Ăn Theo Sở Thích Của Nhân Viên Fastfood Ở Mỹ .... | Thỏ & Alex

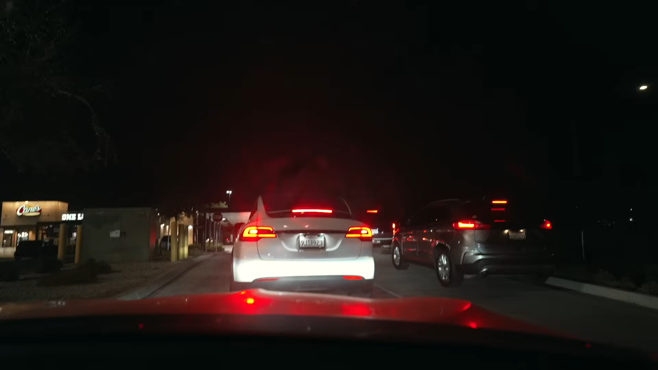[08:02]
Ở trên này nó có hai line mọi người ạ, hai bên luôn. Thế mà line nào nó cũng dài như thế kìa. Thì mọi người phải hiểu là cái độ nổi tiếng của cái brand này ở đây nó như thế nào.
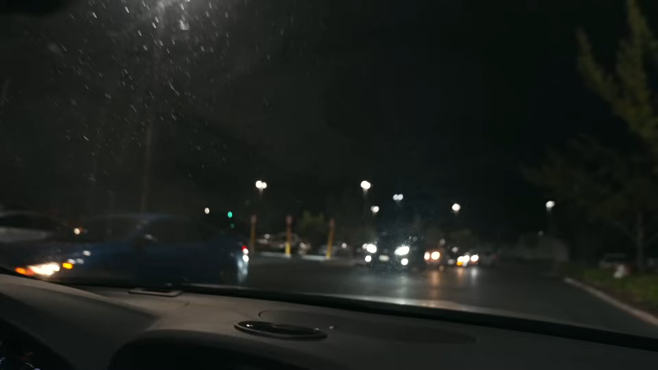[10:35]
Bọn mình đang đi in and out mà cái line nó dài. Chết thôi luôn á.